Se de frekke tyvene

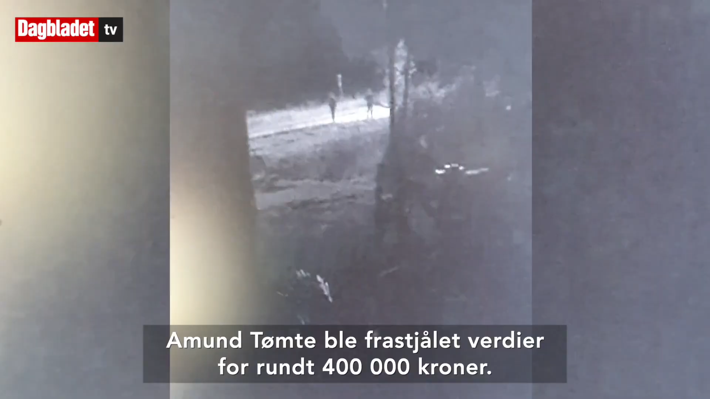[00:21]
Overvåkningsbildet viser to personer som tar seg til gården hans ved å gå under en såkalt Q-undergang. Nå kom vi ikke ut på, for traktoren er ikke kjørbar rett og slett,
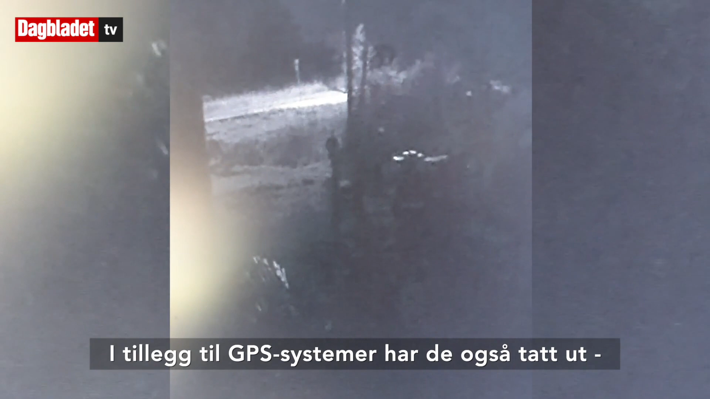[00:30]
så de har jo i tillegg til GPS-systemene, da har de også tatt ut de skjermene som er for å styre traktoren, kommandosenteret i traktoren.